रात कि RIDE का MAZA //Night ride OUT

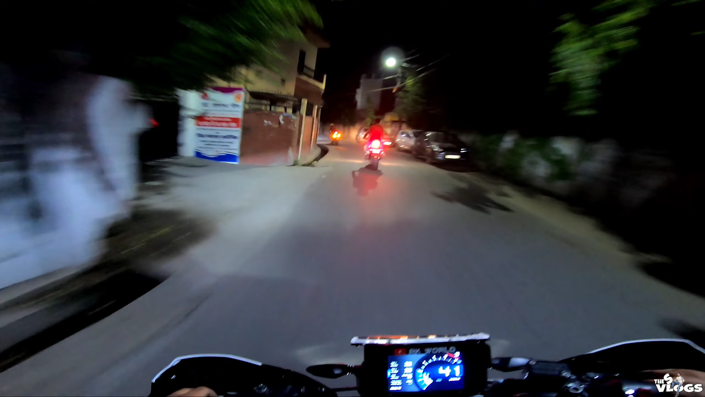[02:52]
अभी हम नया रूट लेंगे, अभी हम जा रहे हैं इस साइड से। तो ये वाला रूट होने वाला है बिल्कुल नया, क्योंकि इस रूट से बहुत कम हम जाते हैं। तो हम आमिर का वेट कर रहे थे यार, आमिर जो है ना पीछे रह गया था थोड़ा सा।